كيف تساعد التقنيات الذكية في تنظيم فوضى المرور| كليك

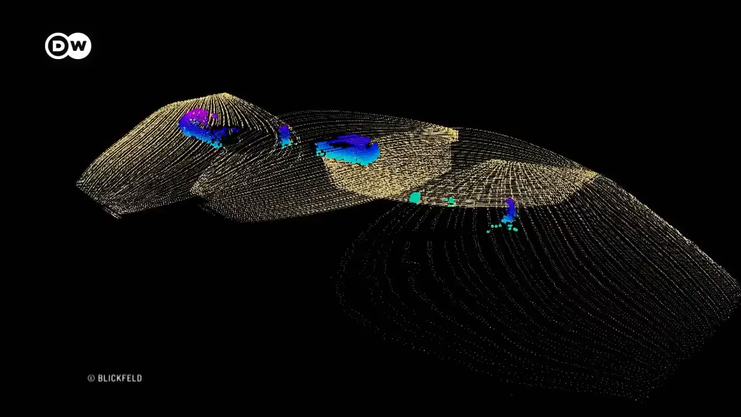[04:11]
من نبضات الليزر في الثانية وهذا يوفر
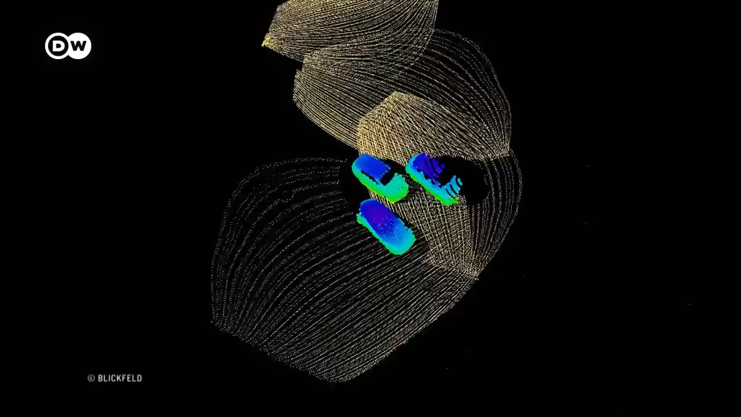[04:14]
للسيارة صورة دقيقة وثلاثية الأبعاد للأجسام